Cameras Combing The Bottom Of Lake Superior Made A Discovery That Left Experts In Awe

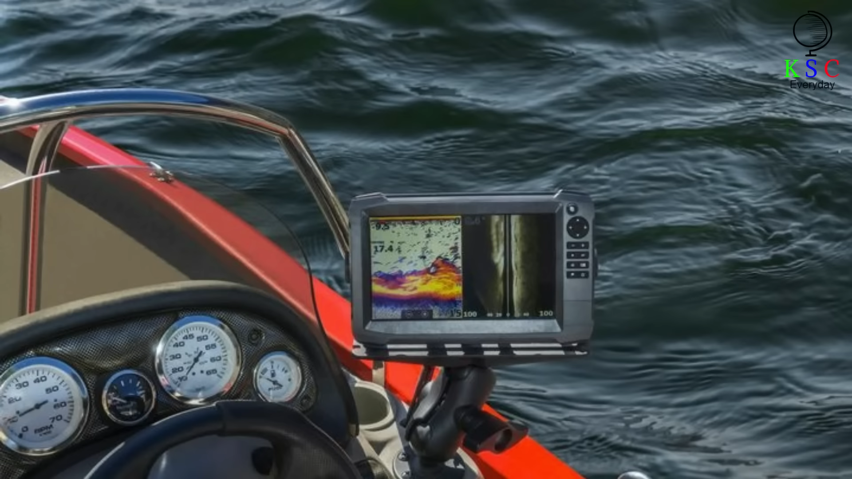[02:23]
And in order to do so, members embark on regular surveys and sweeps of the lakes, armed with equipment that allows them to peer right into the very deepest waters.